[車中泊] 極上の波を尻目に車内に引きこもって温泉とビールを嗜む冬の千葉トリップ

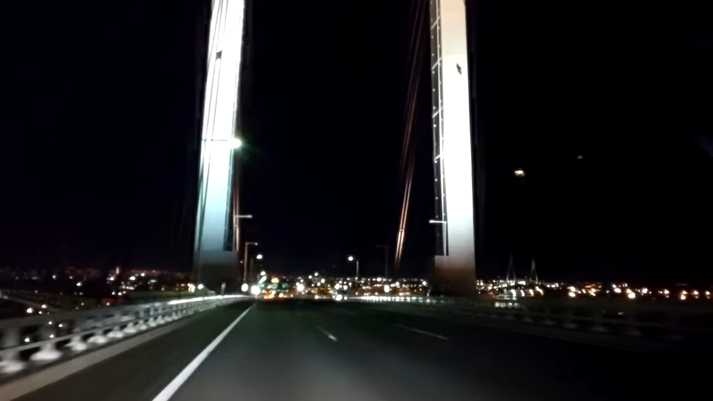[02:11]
モロ言ってると。 おー、ここから綺麗だね。 アクアライン怖いな。 はい、怖い。これモロには食らいそうですね。 ゆっくり行こう。今までで一番強いかも。 怖い怖い怖い怖い。 風速13メートル、 ゆ っくり行きましょう。ストロングウィンド。え、でもそんな風感じないんだけど。 あ、 後ろから追い風なのか。 あー、そういうことか。向きの問題ね。 北西風だ。こうって音は 鴨川が多かったよね。
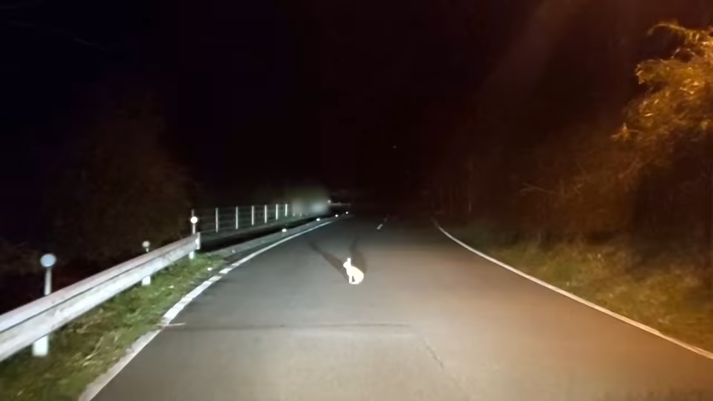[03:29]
あ、やばい。ごめんね、びっくりさせて。 たまに立ち止まって振り返る。 ごめんね。あ、そっち行くんだ。 右行ってくれた。 バイバイ。 バイバイ。超かわいい。 かわいい。 野生のウサギか。 ね。 初めて見た から。あ、かわいかった。 キョンだって思ったらウサギだった。 あれちっちゃいぞみたいな。 ちなみにさっきキョンもいたからね。 そうだね。キョン初めて見た。でもあれは ガン見した。 ガン見した。 ガン見した。 あれはキョンだと分かった。
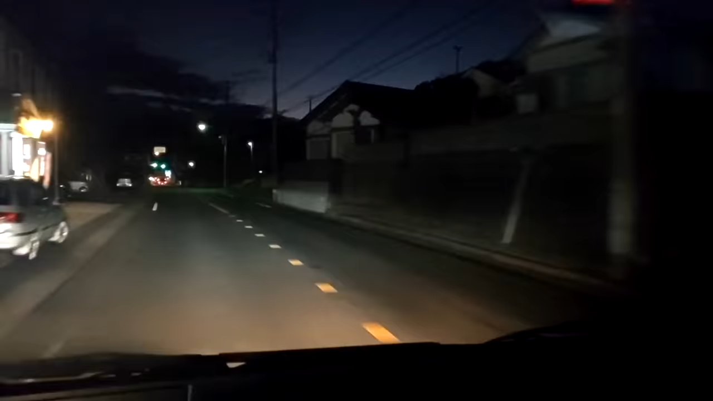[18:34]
これが17分運転する価値あり。 あり。
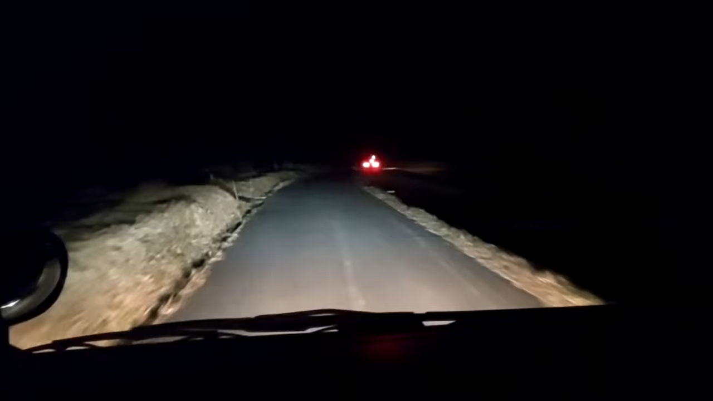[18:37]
これすれ違いなくね、この道。 うん、無理。右側は 温泉。で、左溝だよね。 うん。 なんか右でキャンプ してる。ツルンツルン。あ、キャンプ場、これが大きな。このキャンプ場の人たちが伝えるんだね。やった。